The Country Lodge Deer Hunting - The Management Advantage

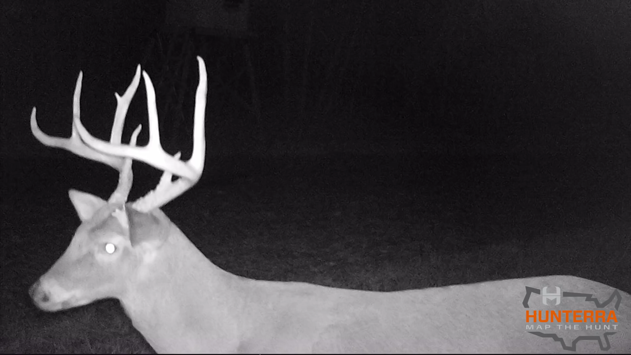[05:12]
So the distinguishable characteristic of this buck was a really tall, extra curved brow tine on one side and a big, wide, tall frame.